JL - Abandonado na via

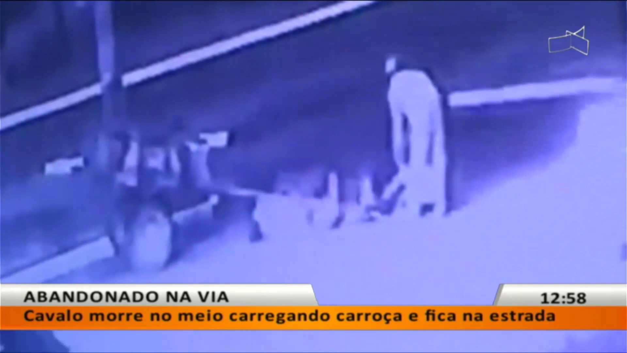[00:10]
O animal vai ali andando, cambaleando e continua carregando a carroça, mas gente, o bicho tá visivelmente exausto e acaba caindo ali no meio da pista.
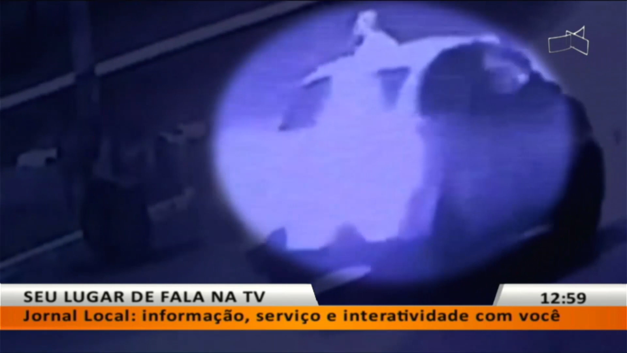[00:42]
E esse cavalo ficou lá no fim de semana, ele ficou lá no meio da rua, morto ali na pista. Pode rodar aí a sonora pra gente.